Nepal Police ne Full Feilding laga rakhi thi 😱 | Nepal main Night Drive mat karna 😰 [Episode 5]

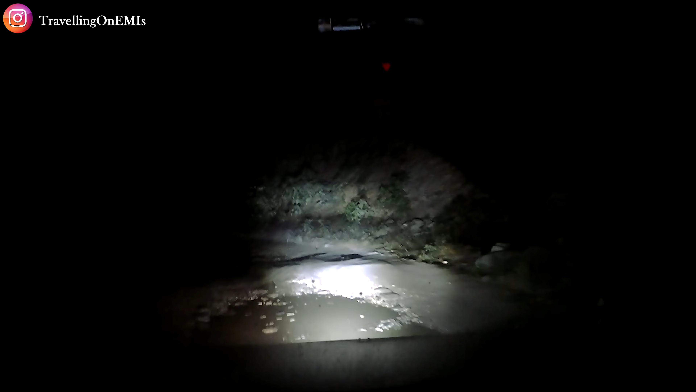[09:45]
उठाएंगे परमिट और फिर वहाँ से चलेंगे आगे। ये है सीन, रात को
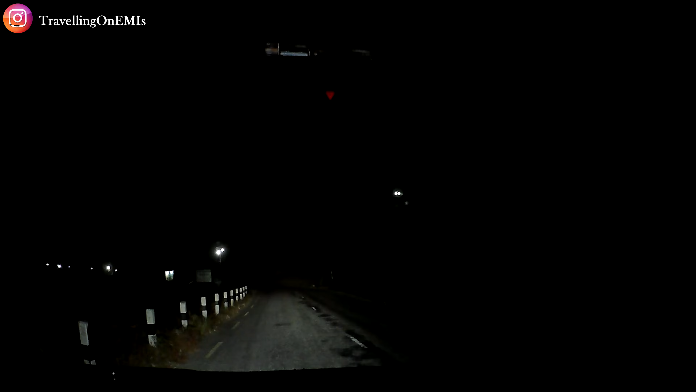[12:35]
आई एम श्योर कि तुमको भी कुछ ज़्यादा दिख नहीं रहा होगा यहाँ से, सिर्फ एक मस्त सी रोड दिख रही होगी।
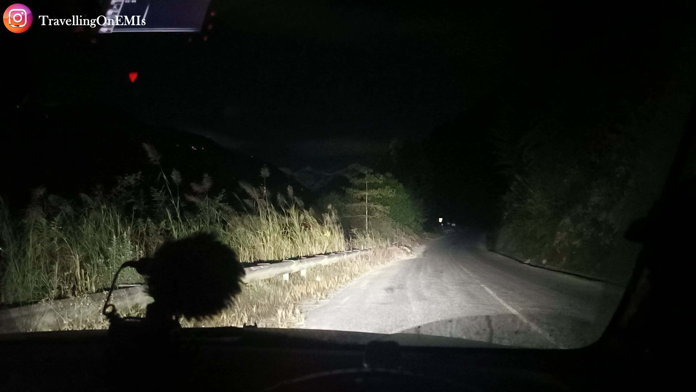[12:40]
बट अभी मैं बाहर निकलता हूँ, मैं एक फ़ोटो क्लिक करता हूँ एंड फिर मैं आपको दिखाता हूँ कि मुझे यहाँ पे एक्चुअली में दिख क्या रहा है।
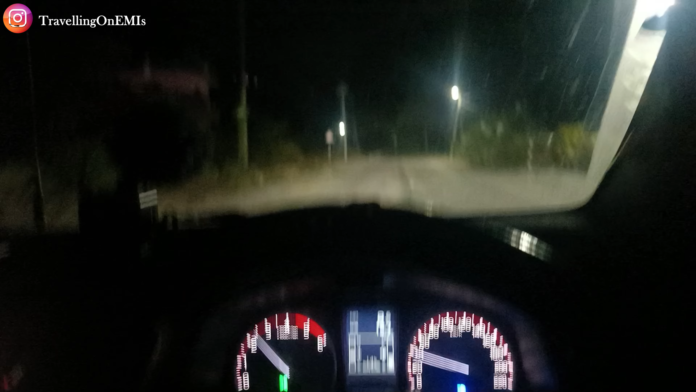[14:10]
देख रहे हो गाइस, सुनसान सड़कें।
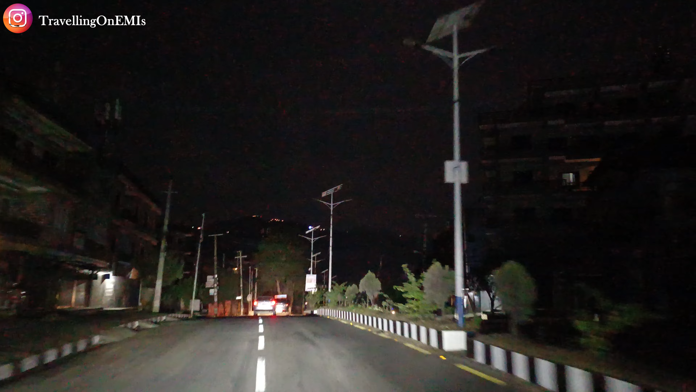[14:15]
अब जा रहा हूँ टूवर्ड्स द सेम होटल जहाँ पर अपन रुके थे लास्ट टाइम।